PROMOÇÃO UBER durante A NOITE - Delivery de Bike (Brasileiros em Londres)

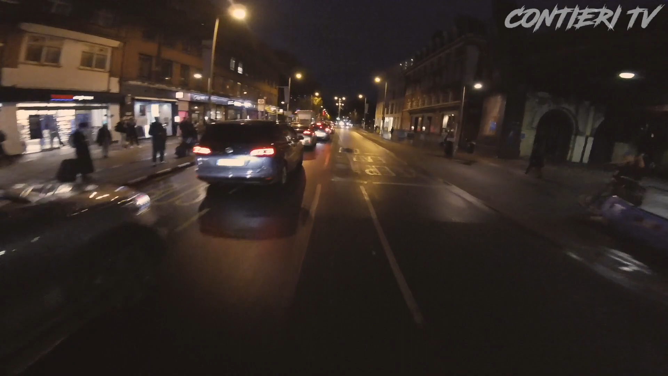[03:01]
Pra manter a média por hora pra bater a promoção. Nossa, quanto carro querendo virar aqui. Tem até um carro da polícia no meio.
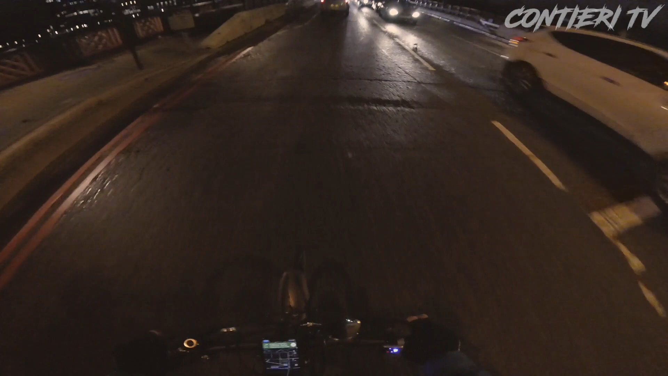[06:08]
Olha, GPS idiota, cara. Tá dando uma rota ridícula.
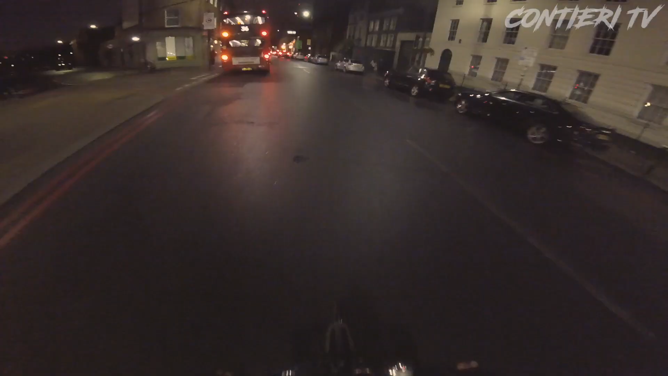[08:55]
Tem que ir rápido. Tem um carro aqui atrás de mim. Só que o meu restaurante é ali na frente. Eu tenho que entrar antes desses caras. Cheguei.